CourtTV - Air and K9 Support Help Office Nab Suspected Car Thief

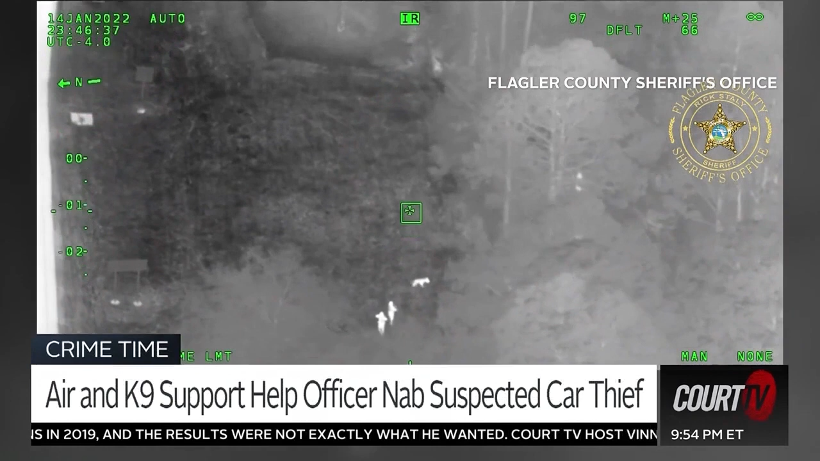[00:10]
Your dog's hot on him. Keep going. About another ten yards east, and then dead in, he's about ten yards into the wood line there, crouched down. Dog's right on top of it. Turn right in.
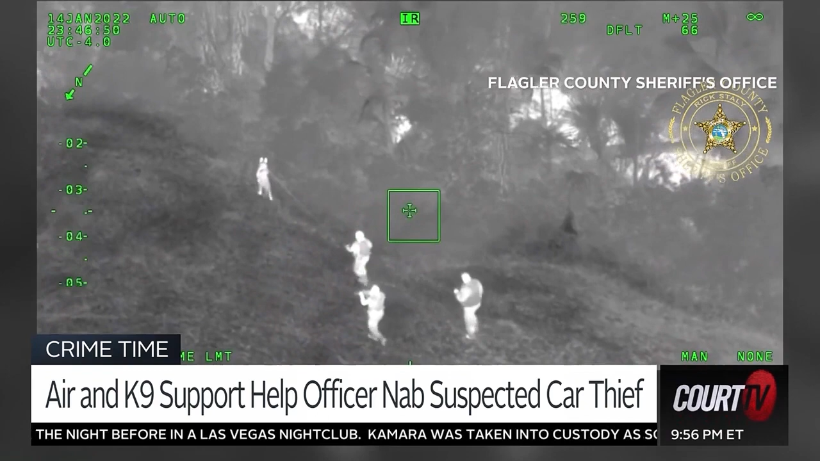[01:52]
The dog really made this guy freeze, and they're able to apprehend him, Benny. Who would want to go in there without the dog?